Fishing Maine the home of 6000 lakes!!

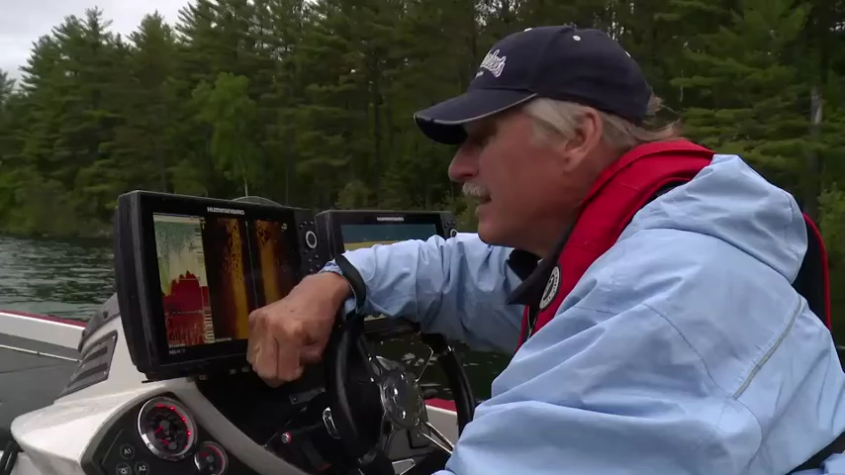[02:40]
at my bird that we've got some really deep water. 180 feet back there in one place. A lot of 100 foot water. So we've got a deep lake and water temperature is about 60 degrees. About 4 degrees cooler and about maybe 60 miles north of where we fished yesterday.